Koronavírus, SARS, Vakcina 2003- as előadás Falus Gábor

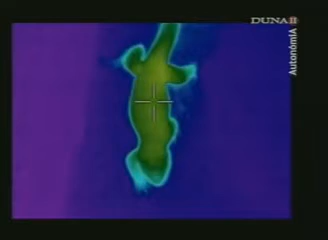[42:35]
Nézzük meg egy hőkamera segítségével, hogy mennyi a sivatag lakó bőrének hőmérséklete. A zöld szín körülbelül 20 Celsius fokot jelent, a kék színű talaj valamivel hidegebb 17 fokos.
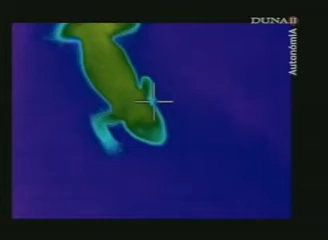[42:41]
A kis hüllő éjszakára beásta magát a földbe.
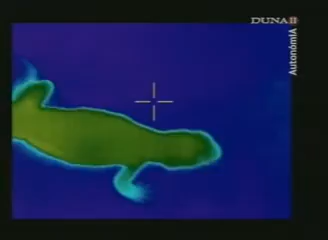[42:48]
A leguánnak nincs saját fűtőrendszere, a környezete hőmérsékletét veszi át.
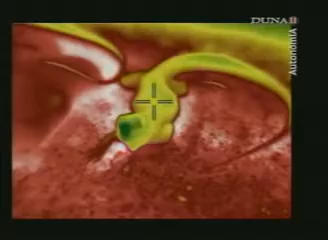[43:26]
Most már gyorsan mozog, és az étvágya is megjött.
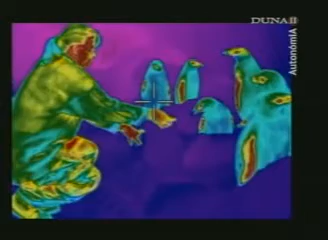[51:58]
A legmelegebb az ápoló keze és arca, majdnem 36 fokos, ami nagyjából megegyezik vérünk hőmérsékletével.
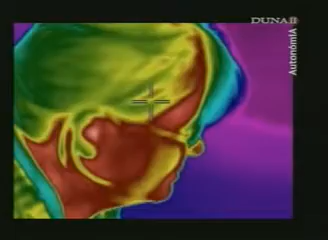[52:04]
Hát persze, mi emberek elég rosszul vagyunk szigetelve. De hogy néz ki a pingvin hőképe?
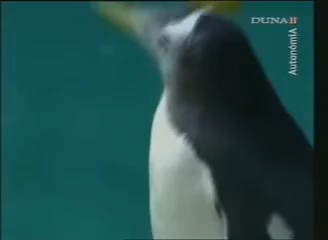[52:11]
Csak a szeme árulja el, hogy a vére 37 Celsius fokos. A szemet ugyanis nem lehet szigetelni.
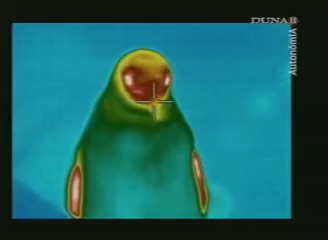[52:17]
Teste többi része zöld színben jelenik meg, vagyis 20 fokos.
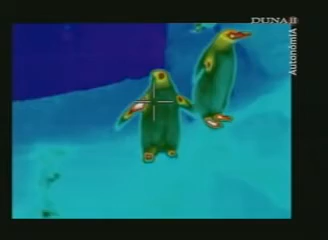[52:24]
Tehát nagyon kevés hőt ad le.
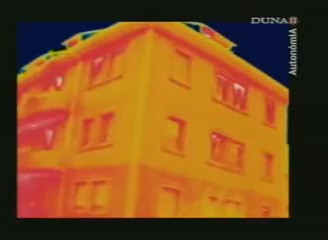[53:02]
A narancs szín 16 foknak felel meg, sokkal melegebb a külső fala, mint az előzőnek, tehát nagy az energiavesztesége.